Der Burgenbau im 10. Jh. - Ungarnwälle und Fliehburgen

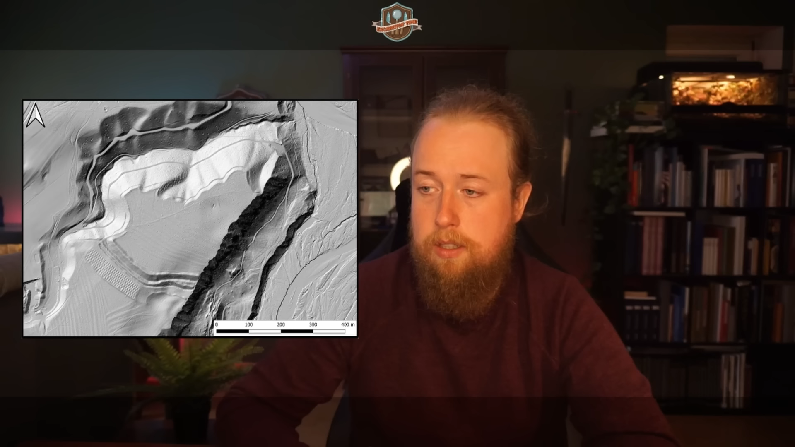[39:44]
das kloster schäftlern liegt im isartal südlich oder im süden von münchen grob gesagt und diese burganlage befindet sich dann einen kilometer nördlich des klosters gerade eben bei st gallen haben wir 6,5 kilometer hier ist es bloß ein kilometer ist natürlich im falle einer schnellen flucht deutlich angenehmer es handelt sich hierbei wie man das eigentlich ganz gut sehen kann um einen hoch aufragenden teil abfallenden bergsporn also